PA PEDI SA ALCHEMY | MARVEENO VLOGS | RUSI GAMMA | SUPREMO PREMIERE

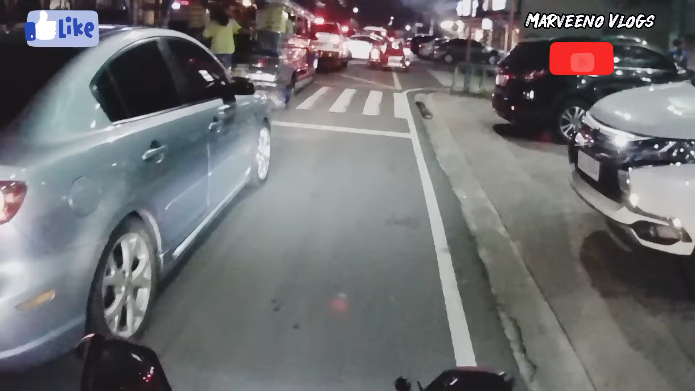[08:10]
Shortcut tayo dito. hibukan natin mag-shortcut dito sa dito.
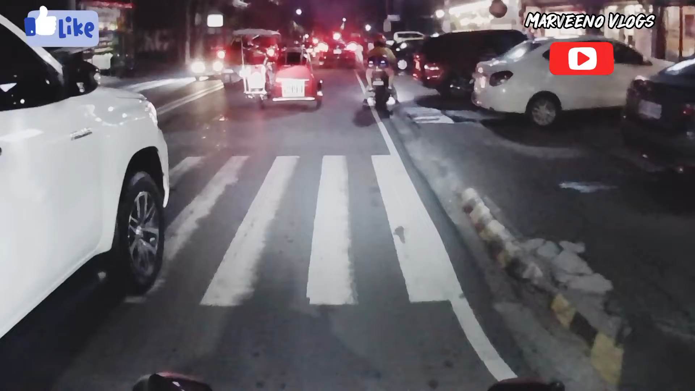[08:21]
All right, mga guys. Gabi na.
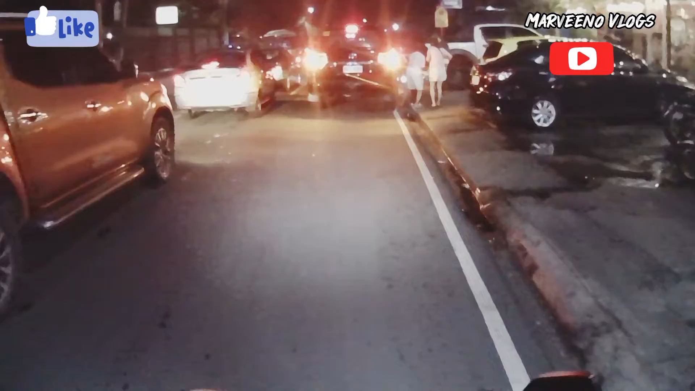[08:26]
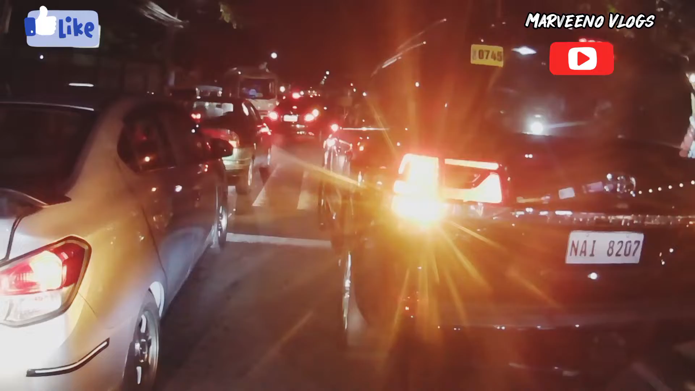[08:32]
Grabe naman ang bull ng traffic dito. May dampa na pala dito.